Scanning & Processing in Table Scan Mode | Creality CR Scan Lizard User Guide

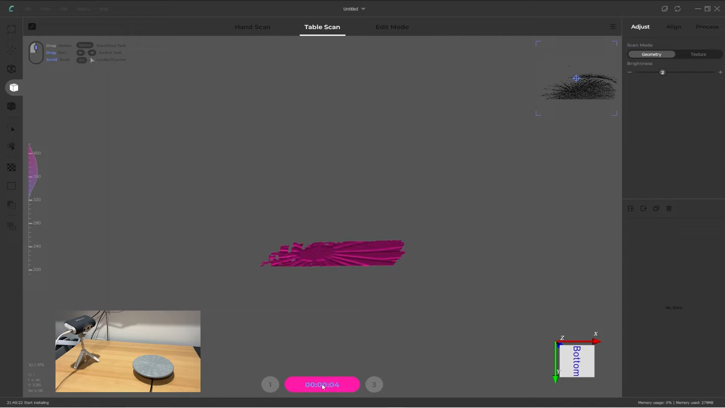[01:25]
It only needs to view this for a couple of seconds so click on the pink counter button again to stop the initialization.
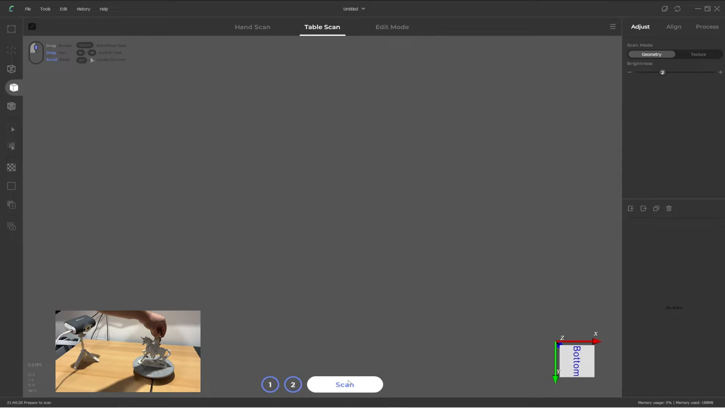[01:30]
Put the target object back on the turntable and click on the scan button to begin the first scan.
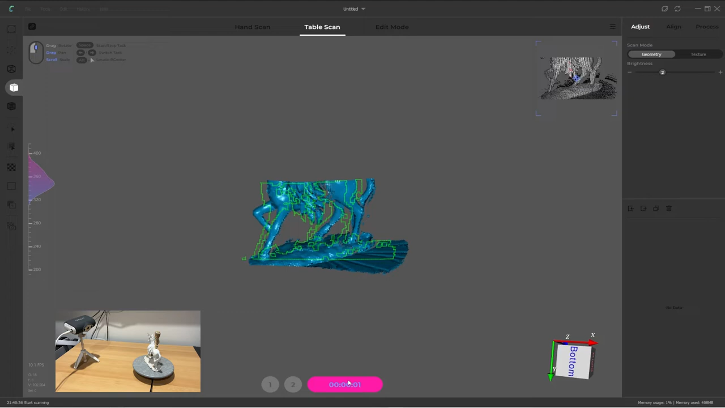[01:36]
It should slowly turn around and be scanning the target object creating a mesh of it. Don't worry about how rough it looks.
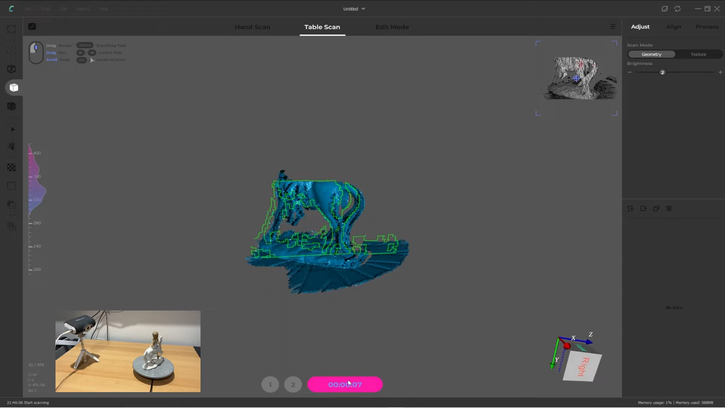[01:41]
This step is messy and doesn't represent the final outcome.
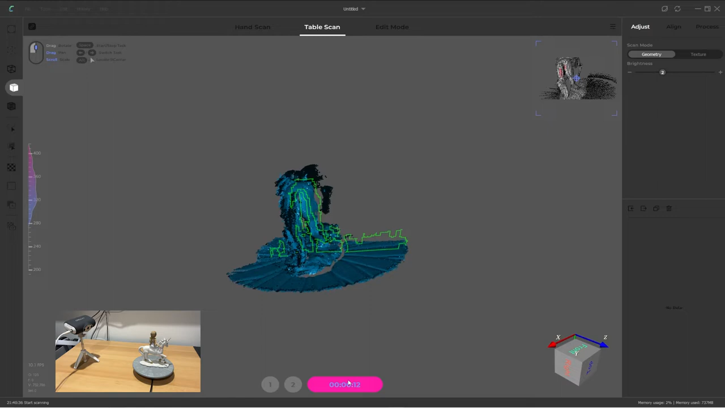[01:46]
I like to call these scan layers as we need to do this step a few more times to build up the layers and get the best results.
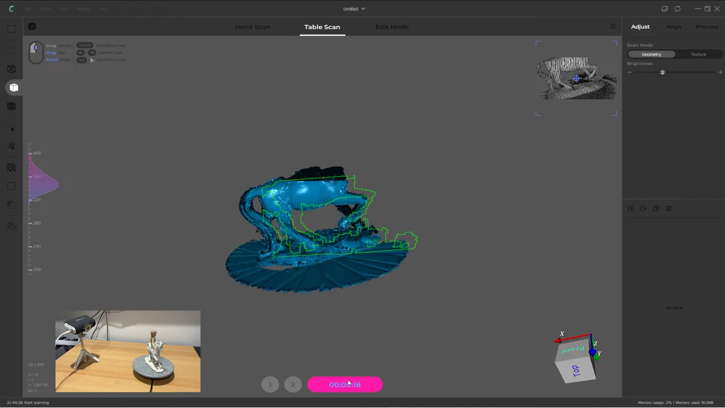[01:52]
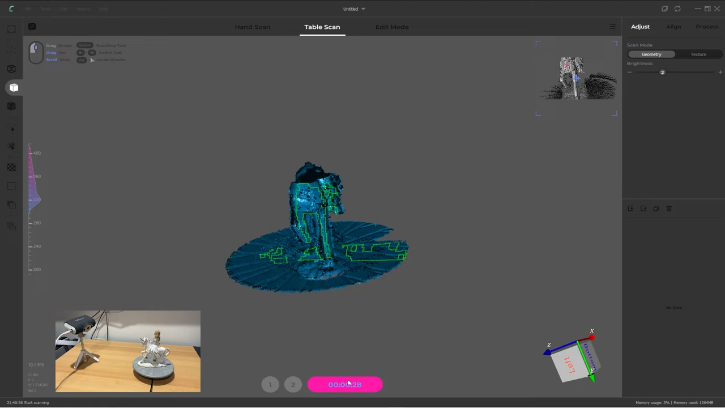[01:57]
It will automatically stop after about 30 seconds and do a quick processing of the scan.
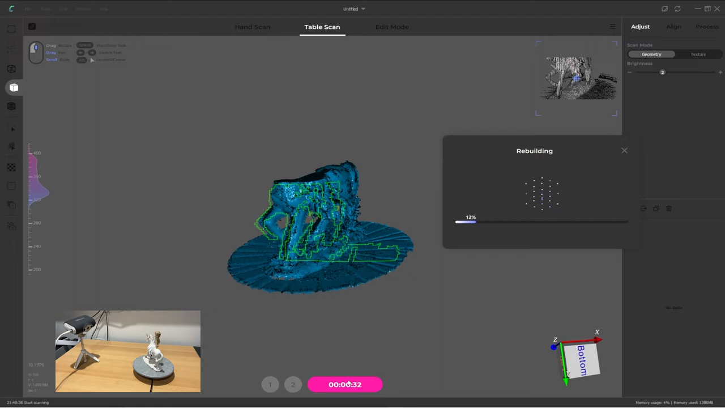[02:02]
Our first scan layer is now done.
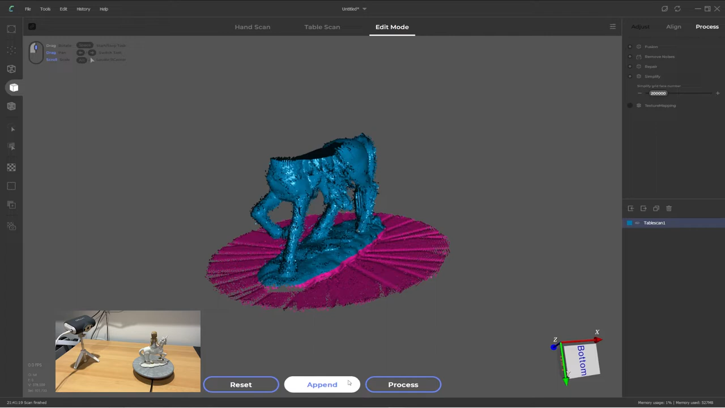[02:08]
To do another scan layer click on the append button and I'm also going to bump the brightness up to 3 and then click on scan. For the brightness I like to start at 2 or 3.
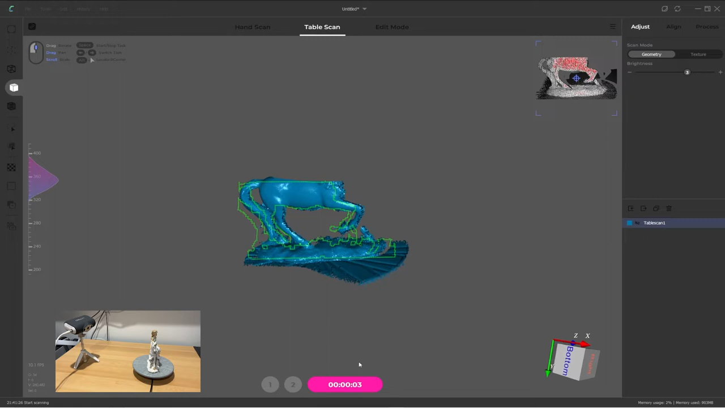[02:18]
In the top right you can see the viewfinder window and notice all the red spots.
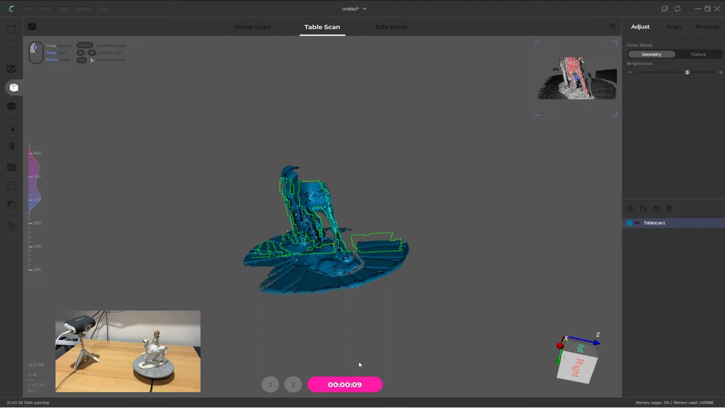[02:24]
The red is indicating reflections and you're looking for a balance of seeing a target object and not having too much red.
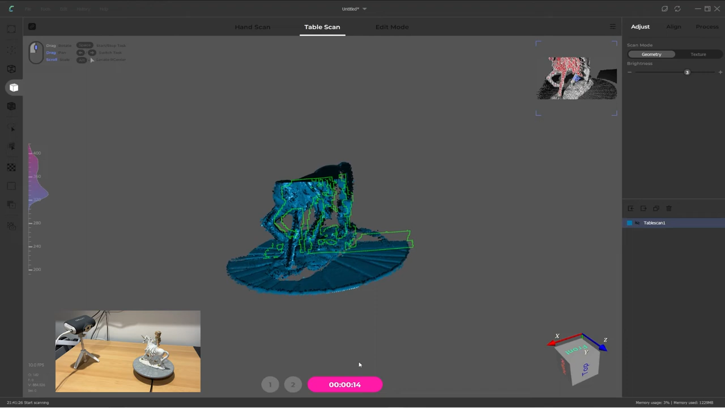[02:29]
So my process is to normally do two scans per position and changing the brightness between those two layers.
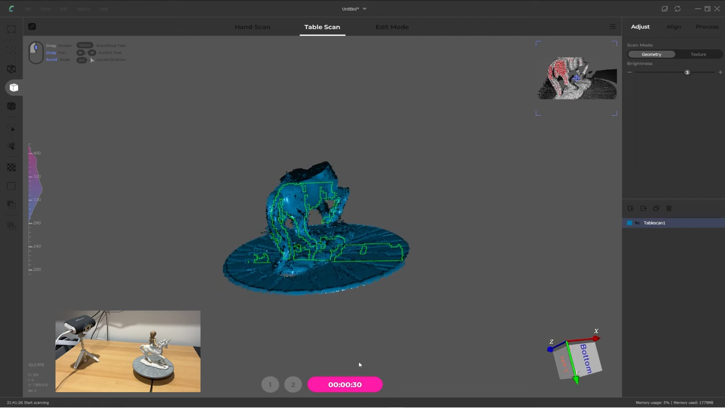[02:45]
the object in different positions so that you see areas that are not seen from another position.
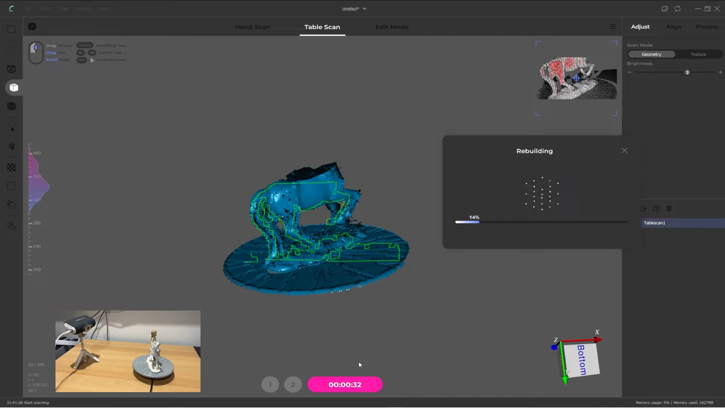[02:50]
Again the scan automatically finishes and a short processing follows. Once complete click on append and before scanning you want to reposition the target so here I'm laying it on its side and then I'll click scan.
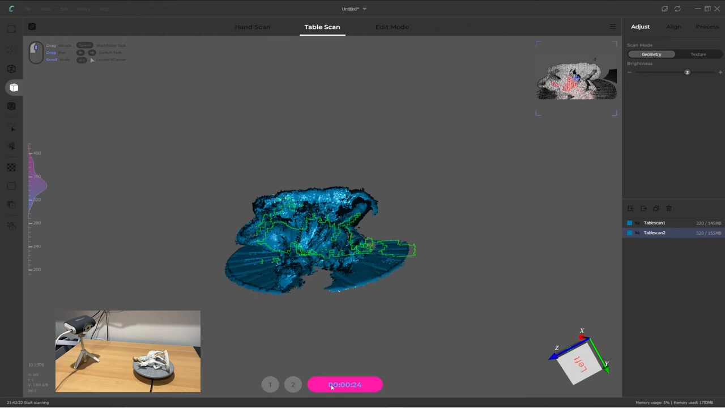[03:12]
That's another scan layer done and again I want two layers in this
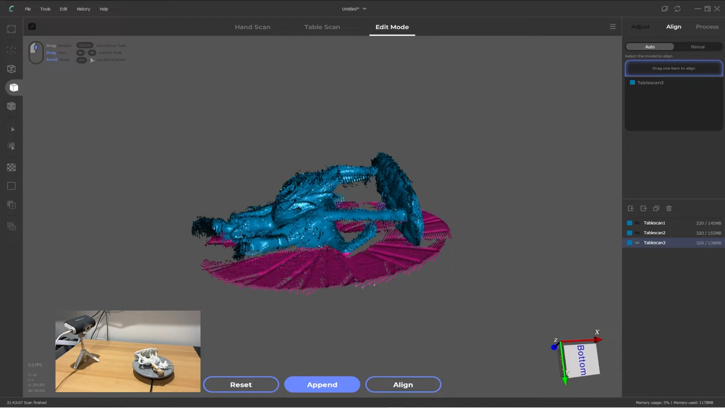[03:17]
position so I click append and I'm also going to try bumping the brightness up to level 4 and then clicking on scan to begin.
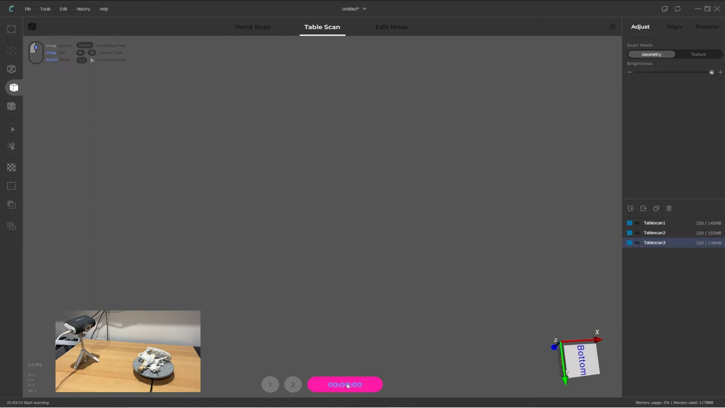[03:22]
Right away we can see there's a problem with this brightness as it's too much. The areas where there is a lot of red is barely scanning and it's losing sync at times and just messing up the scan.
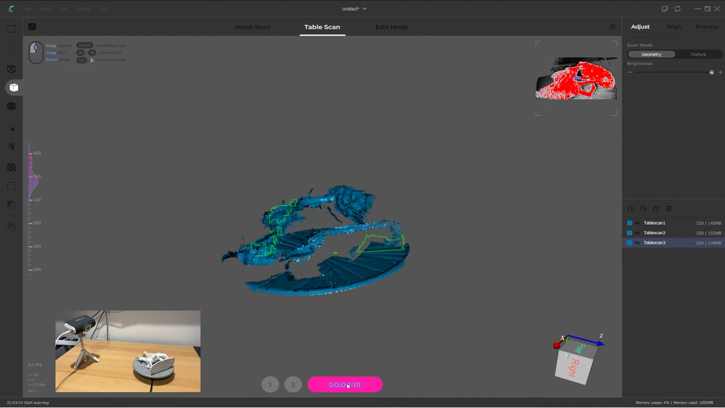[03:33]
This layer is going to be no good and instead of waiting for things to finish
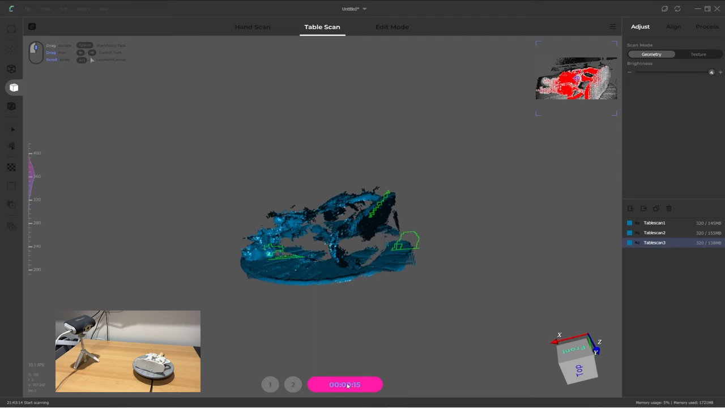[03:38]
we can click on the timer button to immediately stop the scan.
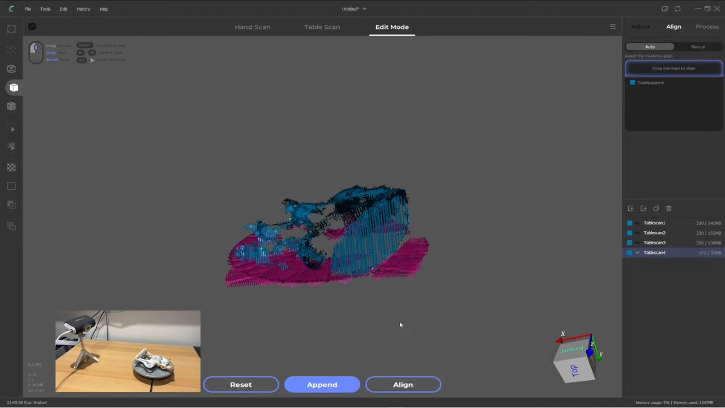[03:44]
Let the software process and then on the right hand side panel we can select our layer and click on the trash icon to delete it.
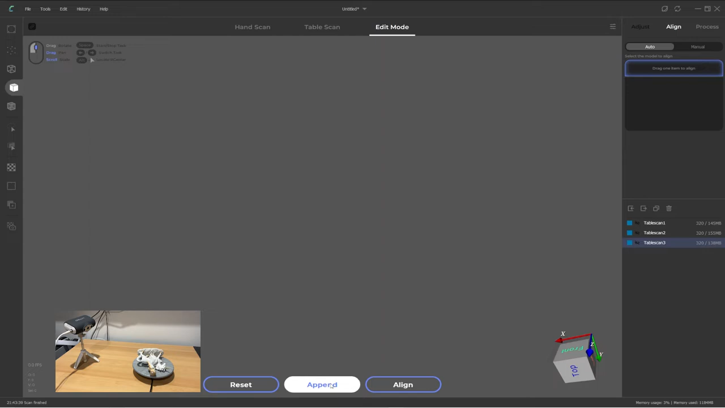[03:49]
I'm going to step the brightness back down to 2 and scan again. That looks much better.
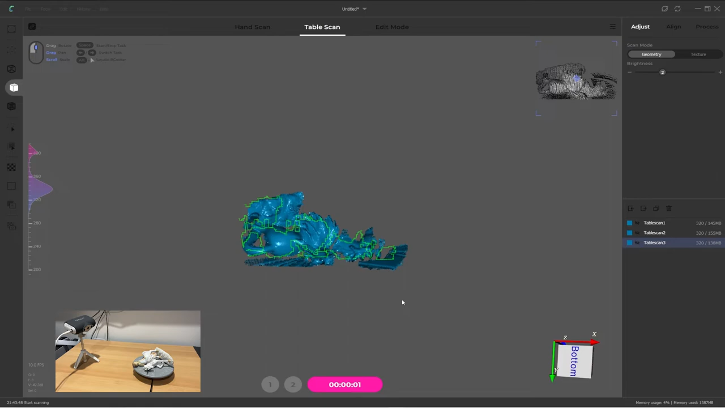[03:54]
Again let's fast forward through this bit.
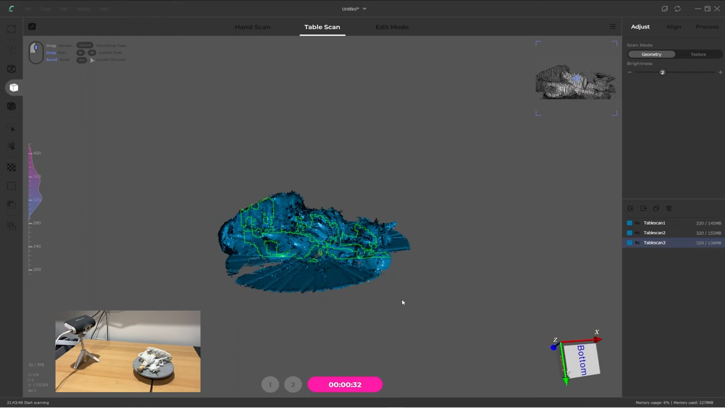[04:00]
Okay one more reposition so I'm going to flip the target object on its back.
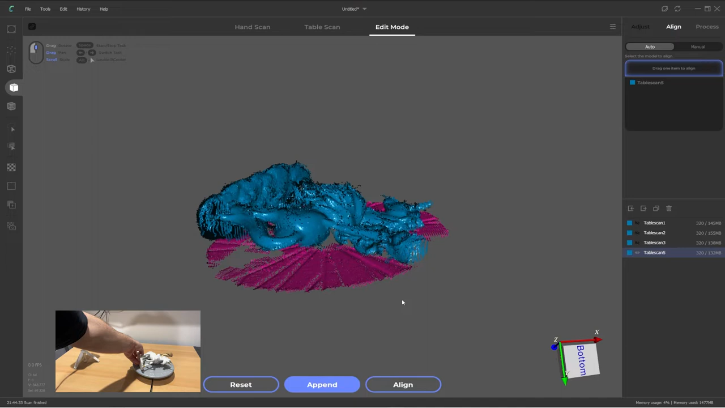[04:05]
Click append and leave the brightness at 2 and then click scan.
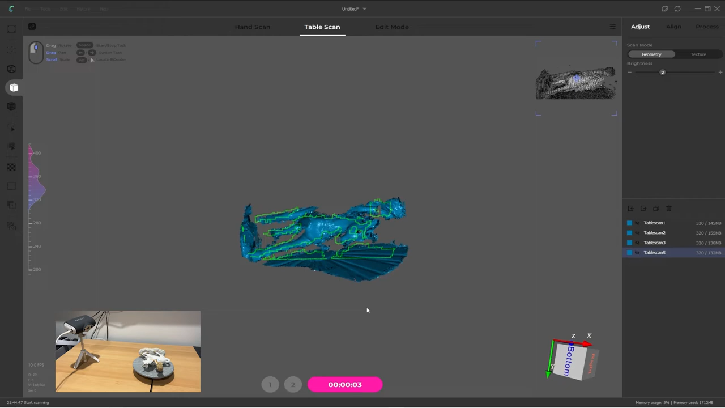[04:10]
Once again going to speed up through these steps but all I'm doing is scanning the layer and then adjusting the brightness to 3 and doing another scan.
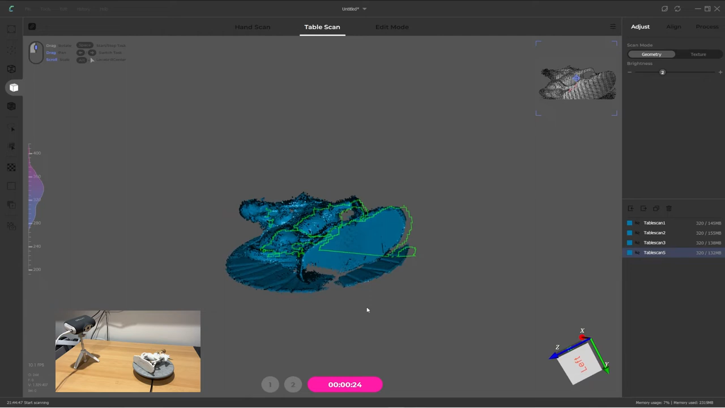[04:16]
I think that is enough scans for this object.